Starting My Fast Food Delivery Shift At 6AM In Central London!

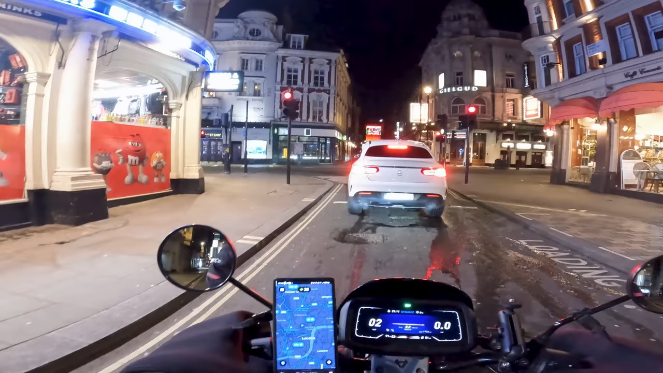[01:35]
quarter to seven on a sunday and you got parking wardens working london is just it's just on another level on another level
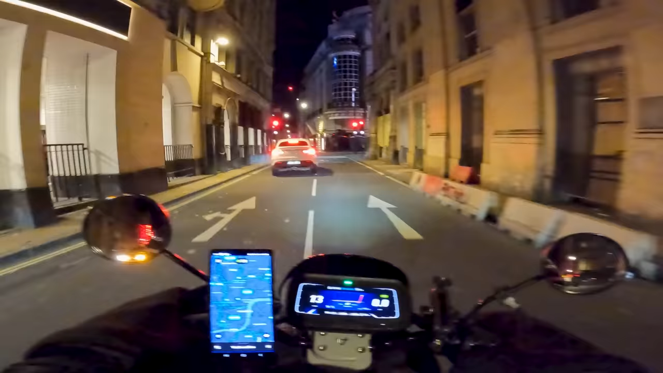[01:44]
i didn't even have time to put my glove on oh
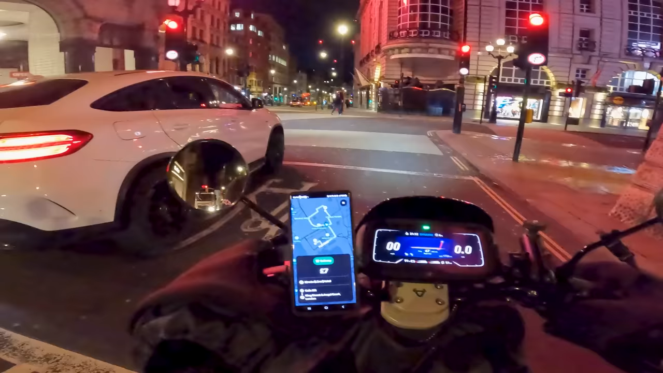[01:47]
there we go we got an order seven pound
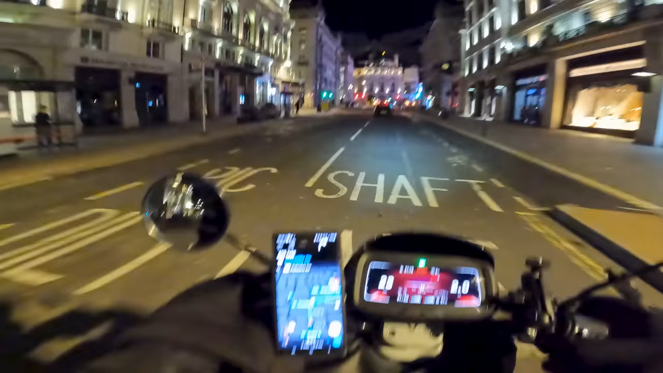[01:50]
pickup is 0.3 miles away from wardour street what is this person doing come on go
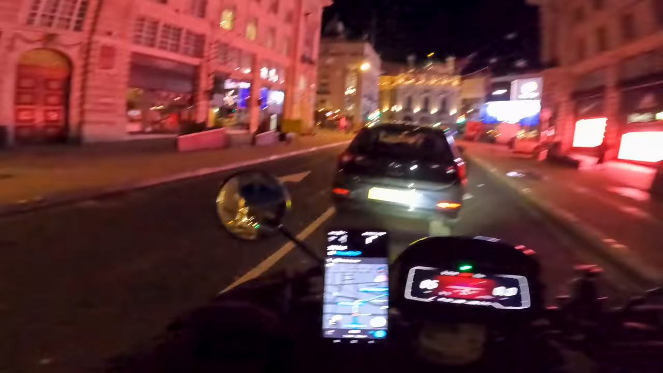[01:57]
oh my god
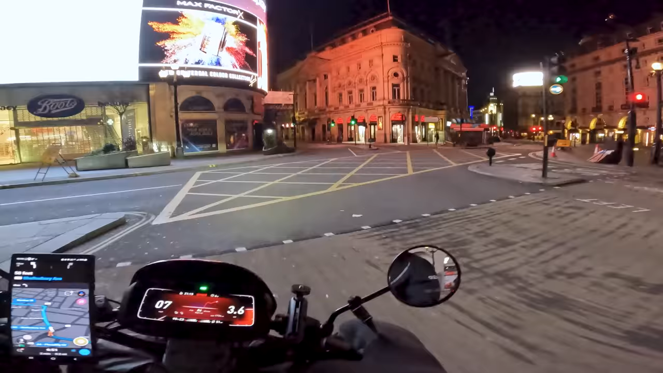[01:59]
and i'm actually delivering a bacon and egg sandwich so it is a breakfast item cafe 101 i think it's called here it is 101 sandwich bar
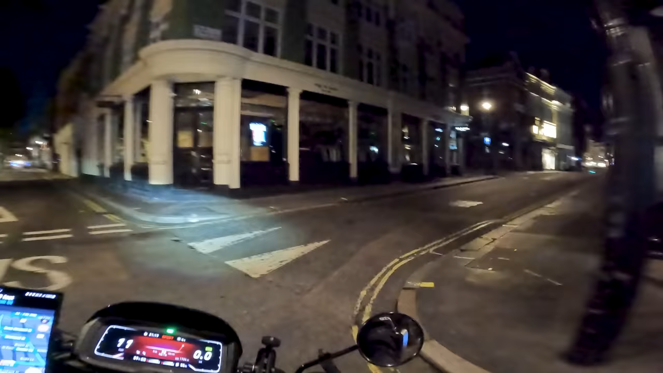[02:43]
it reaches 10 11 a.m you're already on like well hopefully 30 or 40 pounds so you get a really nice head start to the day i think i have
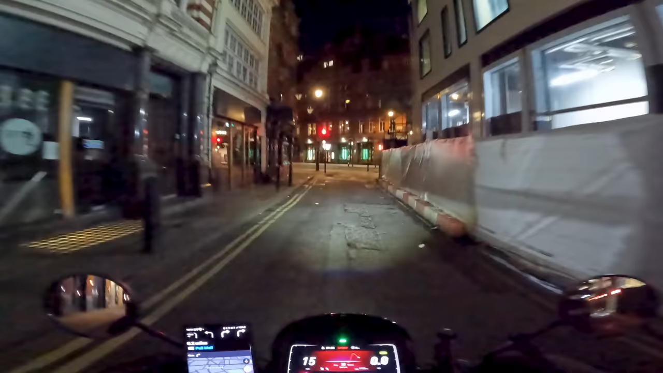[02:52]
i think i have got out a little bit too early but it's just nice to explore london when it's this empty because you very rarely see it like this
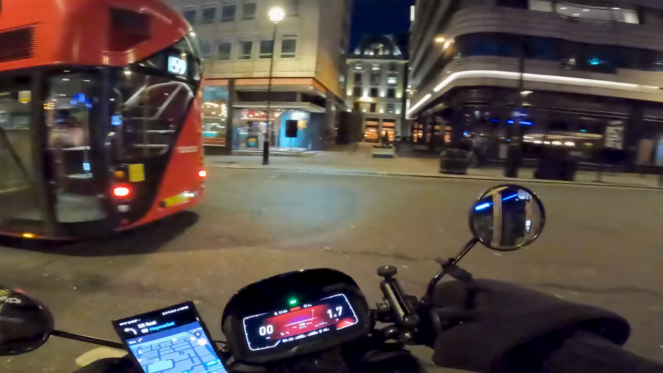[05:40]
and i haven't got a coffee in this prep order which is really good so no risk of spilling any drinks or anything like that wow i've never seen regent street so empty this is so weird even during the pandemic i never i
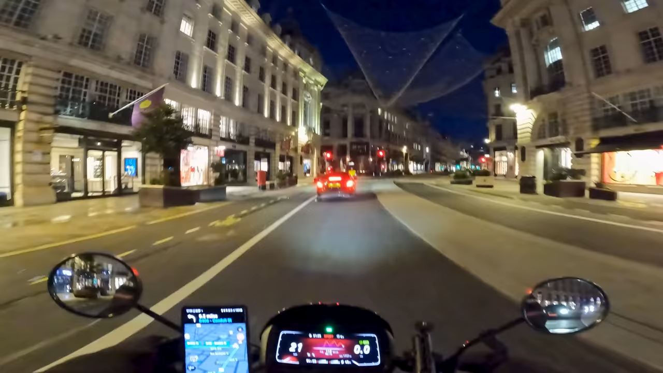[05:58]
never came up into central london it probably was a lot more emptier than this